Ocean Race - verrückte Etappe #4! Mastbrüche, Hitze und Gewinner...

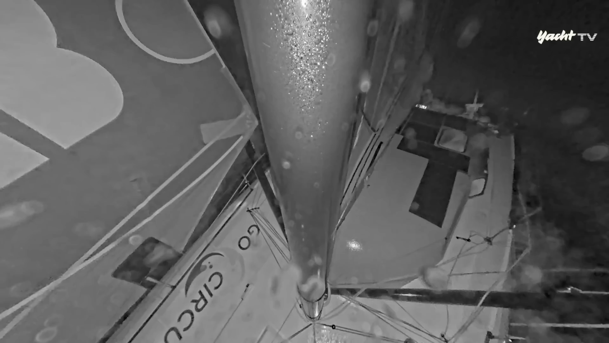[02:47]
Der Mast bricht. Die Mastkameras fangen den Moment ein, in dem alles vorbei ist.